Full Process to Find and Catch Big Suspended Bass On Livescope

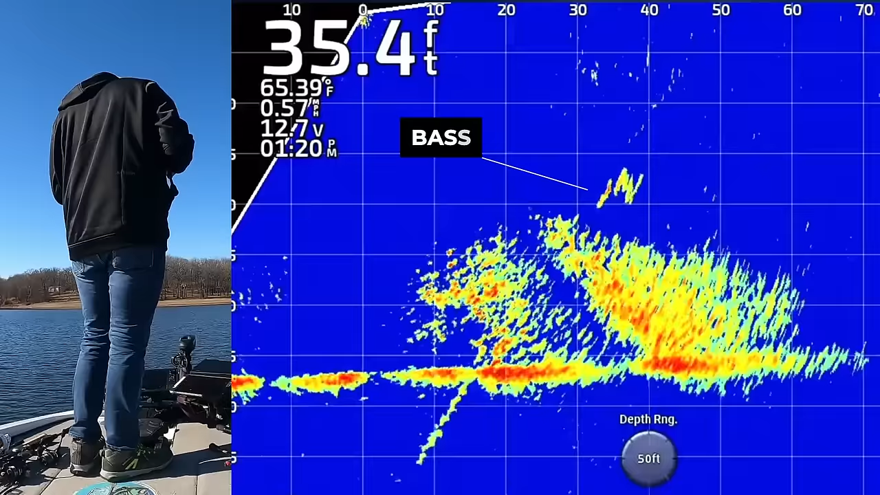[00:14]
On screen: depth 35.4 ft, water 65.39°F
Come on, drop them right on. I'll just pass them, just pass, I gotta get to it. Beauty right there.
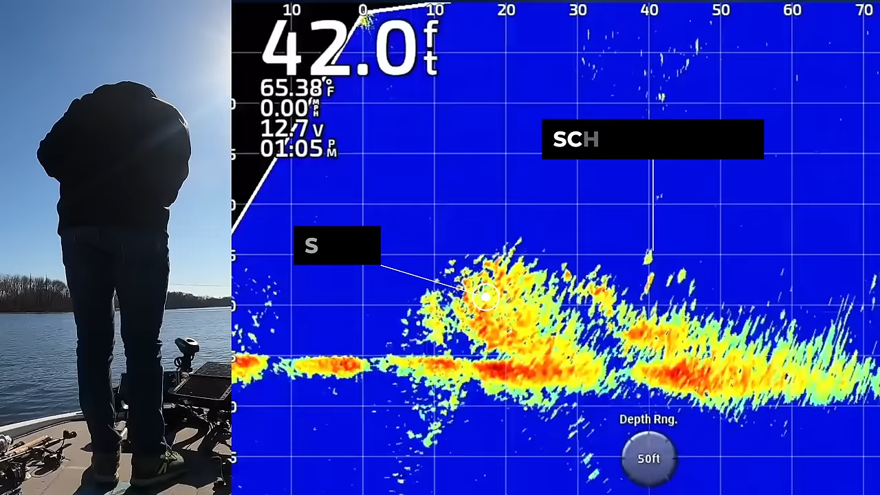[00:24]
On screen: depth 42.0 ft, water 65.38°F
There we go, oh my gosh I mean that is absolutely picture perfect right there guys. Best way to catch him right here when you figure it out just fishing for these fish over these bait balls throwing the
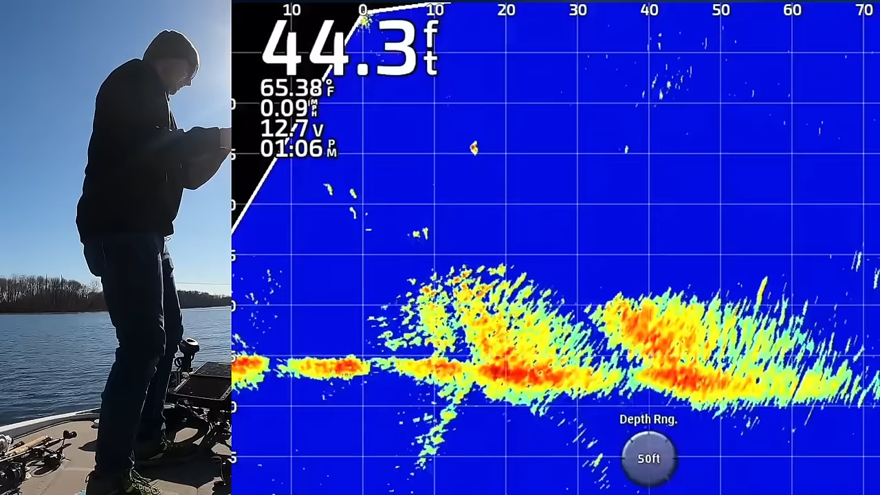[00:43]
On screen: depth 44.3 ft, water 65.38°F
Domeki rig and that is a good one right there I mean you cannot ask for anything better.
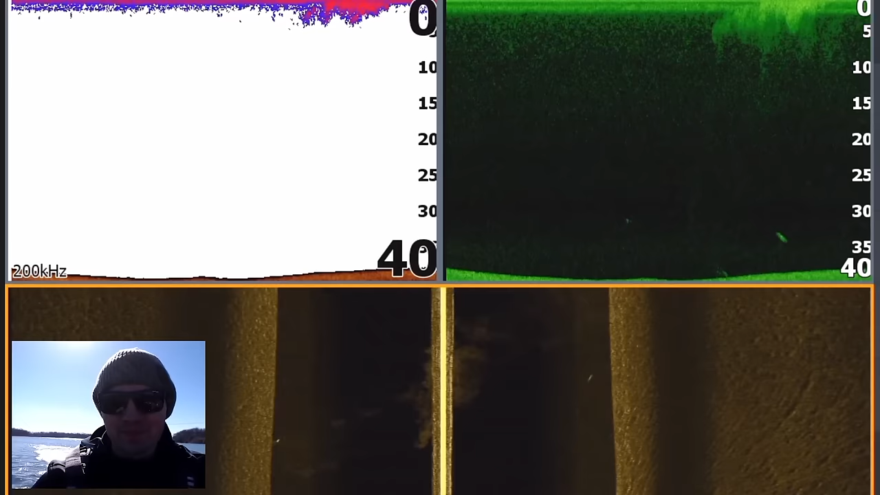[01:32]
Okay guys today we're on a power plant lake it's early January but water temperatures are in the 60s and this lake has giant gizzard shad in it 8 to 13 inch gizzards
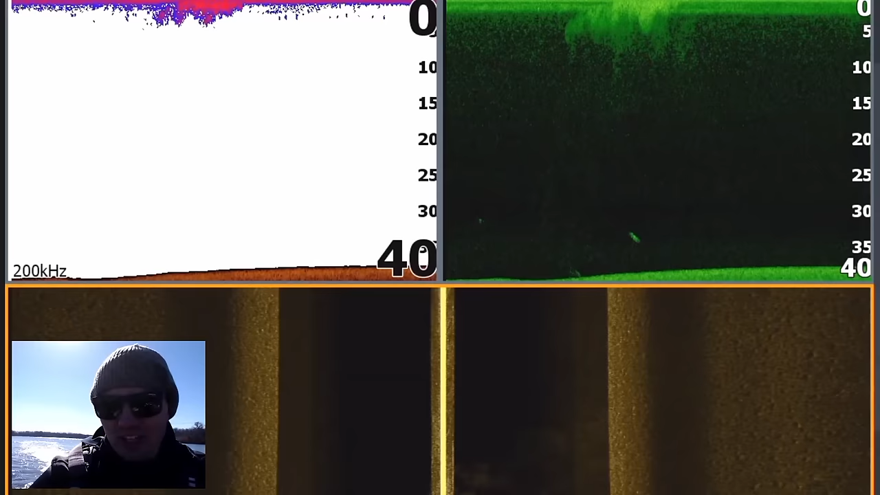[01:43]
and whenever you can find gizzard shad on this lake you're going to find big bass. The problem with fishing in January in this lake is that the gizzards can be as shallow as two for the water or as deep as 40 feet and I don't know exactly where they're
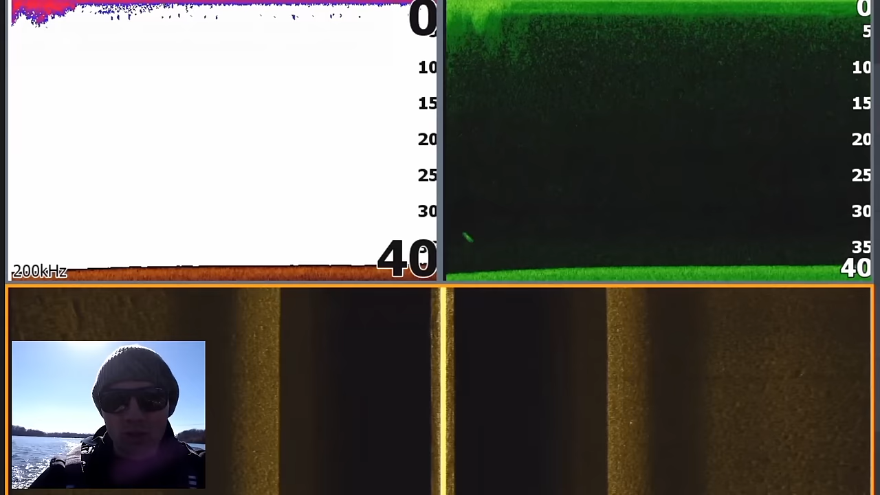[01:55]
going to be so I have to start out by graphing with my down imaging side imaging and 2d sonar to
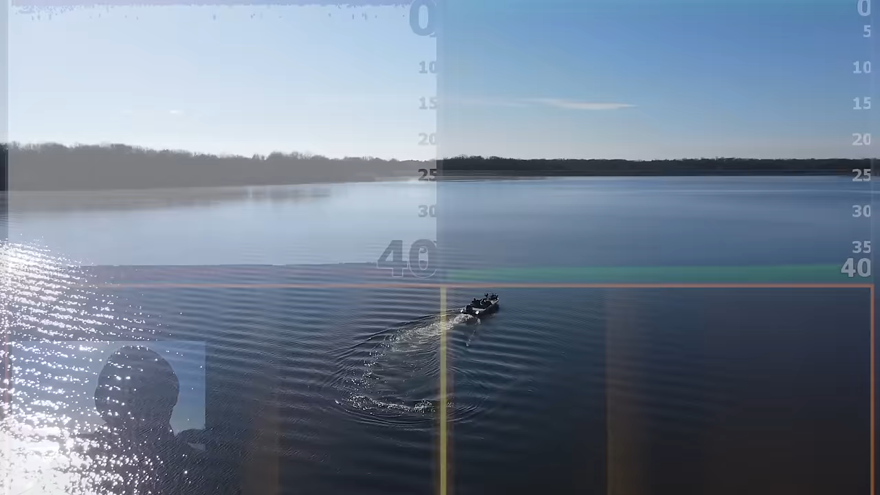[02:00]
find these gizzards whether they're gonna be out here suspended in the open
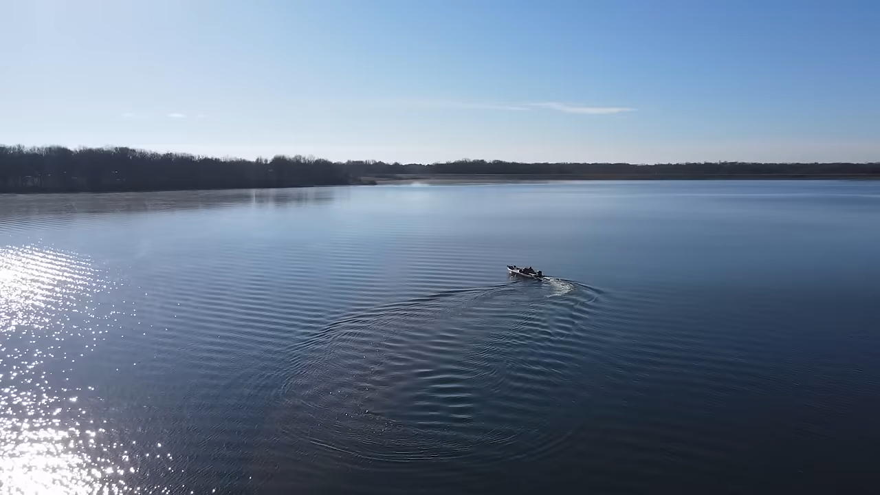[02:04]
suspended around standing timber up against the bank not really sure but that's we're gonna do first
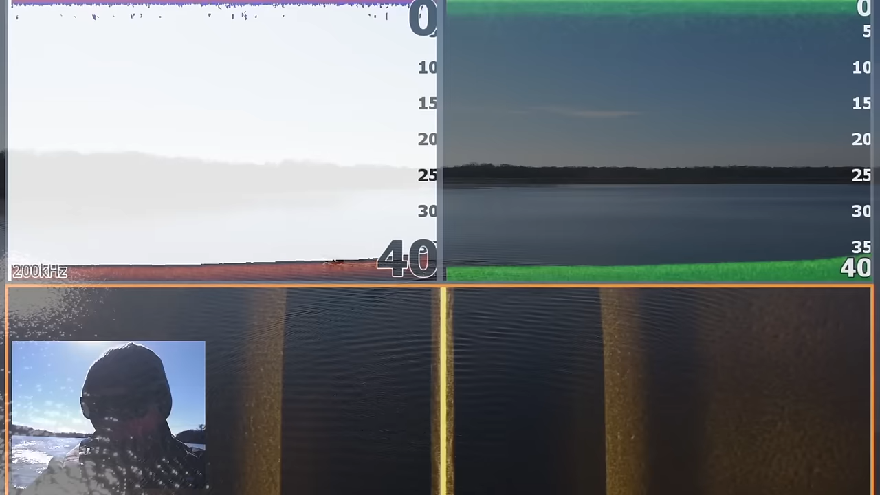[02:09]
off here is find those gizzards I'll show you what they look like on the 2d sonar and on down imaging and how to differentiate them from
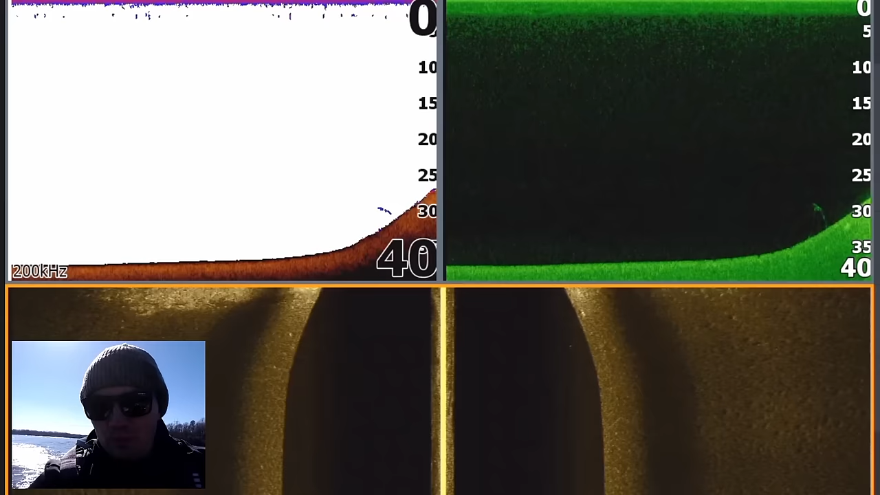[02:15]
different types of forage and shad as well so I'm just gonna graph around here and I'll let you know when I find something.
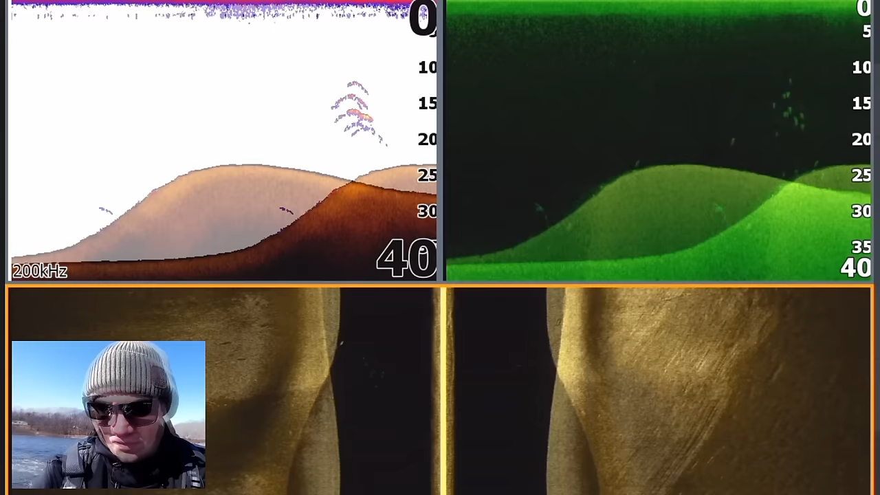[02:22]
Uh oh guys there's something pretty interesting right there that is a school of big bass setting up in about 15 feet of
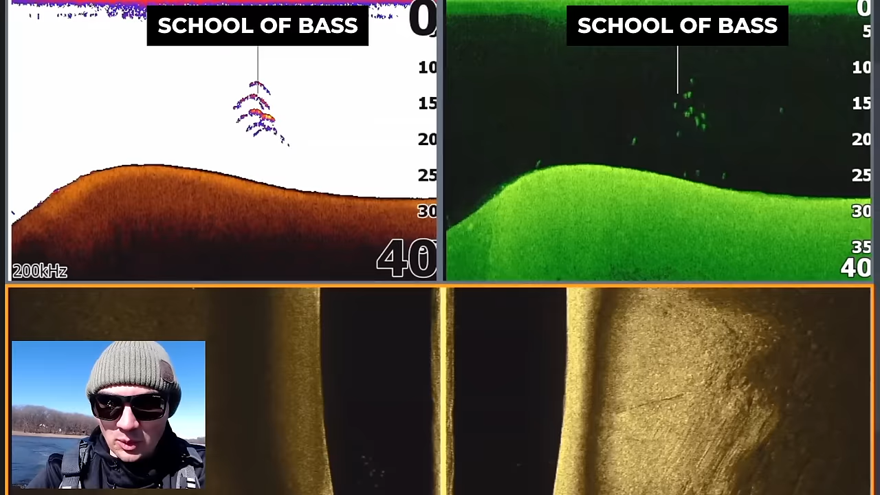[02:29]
water just randomly cruising out here I have not found any gizzard shad around this area but that is something that is very intriguing you can tell their bass because of the way they're grouped up I'm gonna drop a little pin right
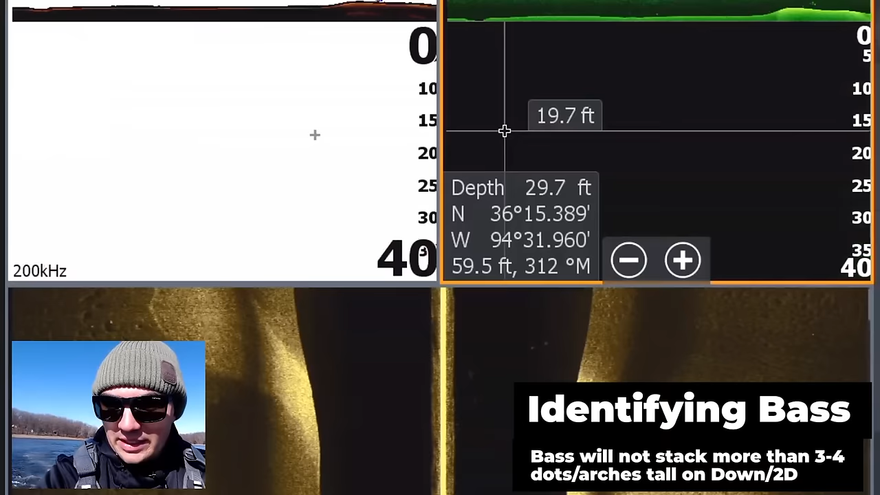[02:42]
here and just mark them as fish and that way I can spin back around if I see gizzard shad in the general
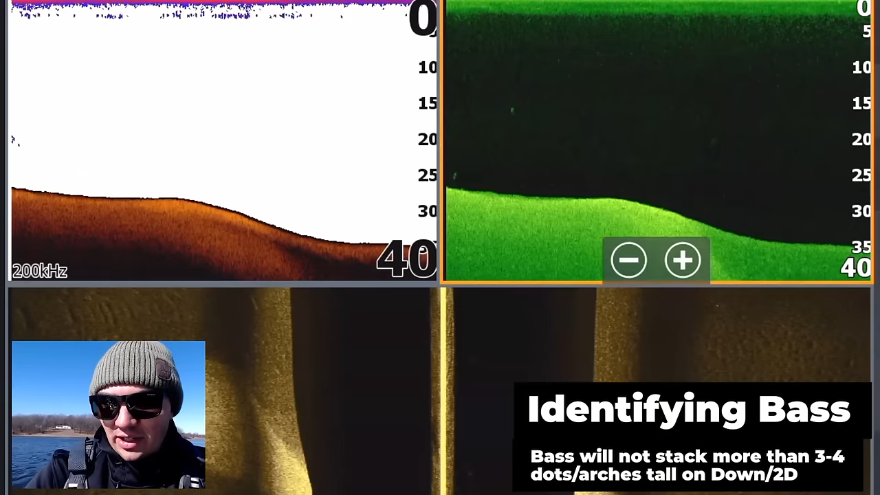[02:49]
area because we're in January these fish are probably still in their winter mode or pre-spawn mode even though our temperatures are 60 here on this power plant lake and if there are gizzard shad just kind of suspended out here randomly those big bass